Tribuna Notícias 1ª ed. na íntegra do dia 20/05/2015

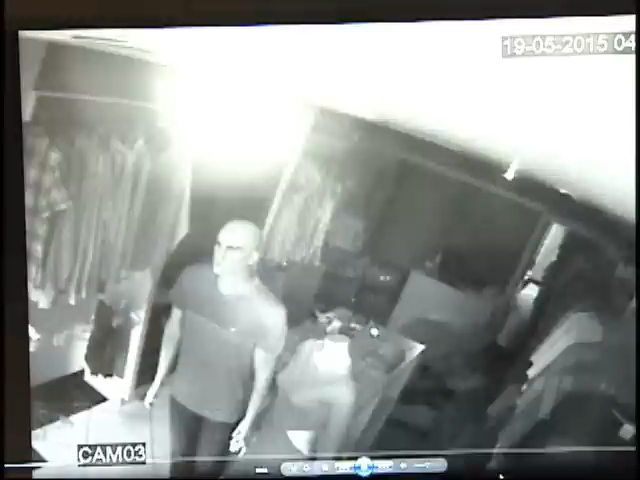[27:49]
O criminoso de camisa xadrez está com uma sacola nas mãos e começa a fazer a limpa. Pega o que pode. A ação demorou quase cinco minutos.